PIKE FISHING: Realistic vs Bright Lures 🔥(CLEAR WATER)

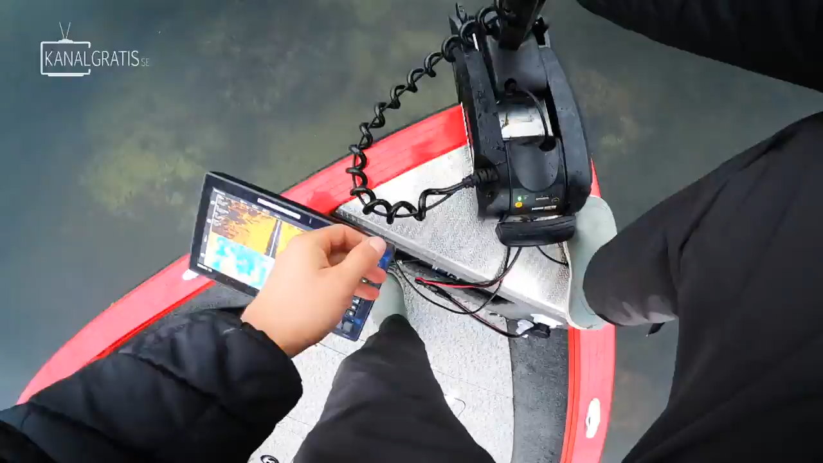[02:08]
Camilla, so do you want to start with bright or ultra natural? I probably would want to start with this one.
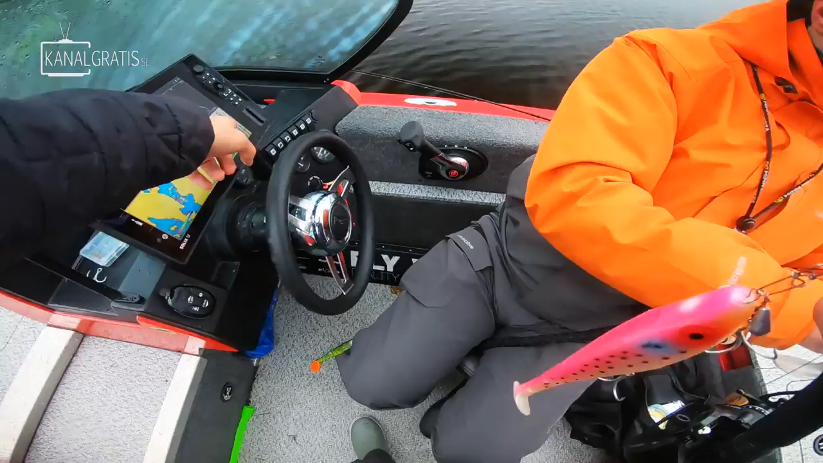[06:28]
Oh, does this now have weed or fish? I don't know. Looks like weed. Yeah. Oh, that's weed. Oh, turn off.